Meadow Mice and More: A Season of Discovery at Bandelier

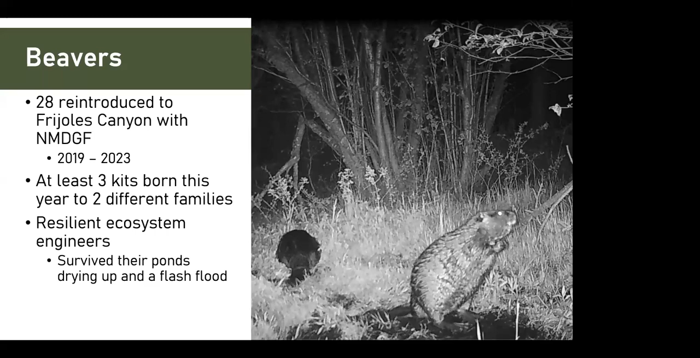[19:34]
which went through that area where the beavers live. And it did take out a few of their dams, but they got right back to work and started rebuilding and are doing their thing. So that's always really exciting to see. Yeah. And here we have a video of this is a baby beaver. Super fun. And then we have another video of an adult with a baby with a kid.
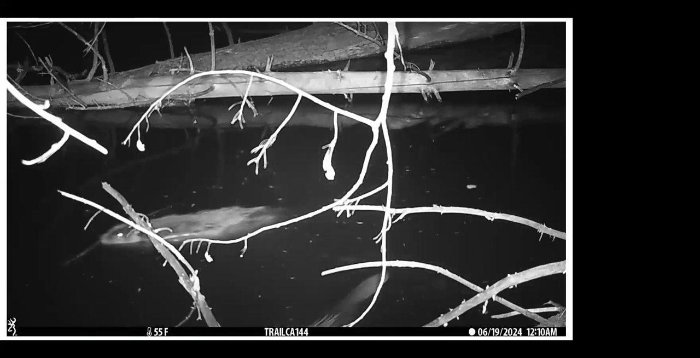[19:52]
And both of them are doing their part with their sticks in their mouths.